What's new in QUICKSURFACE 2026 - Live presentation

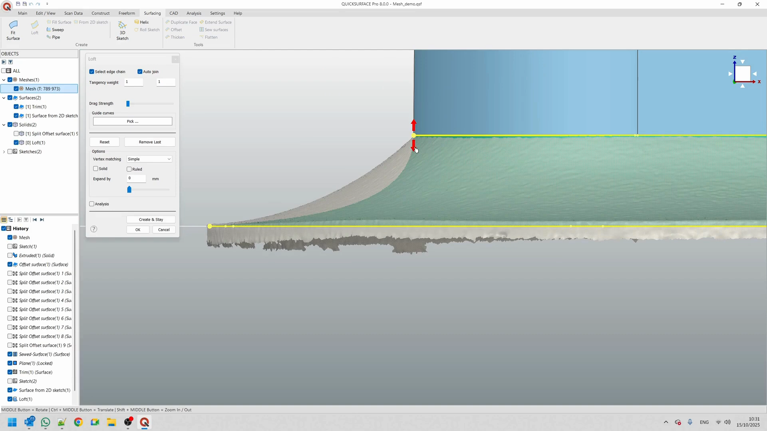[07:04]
here so you can adjust this shape in the best possible way.
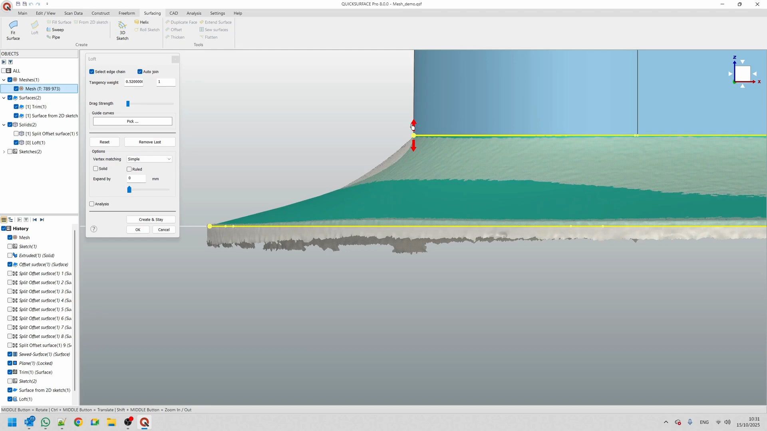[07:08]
Probably here I also need to leave it as a tangent so I can get a nicer transition so you can play with this.
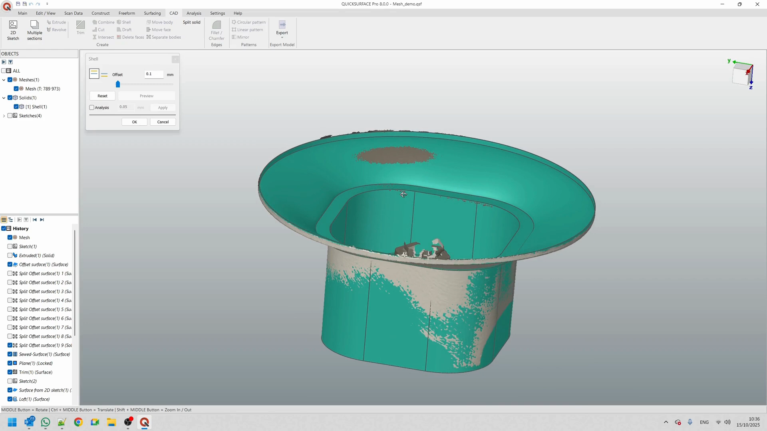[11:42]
can see it created this shell and I can just interactively play to see my shelling what I want this to be I'll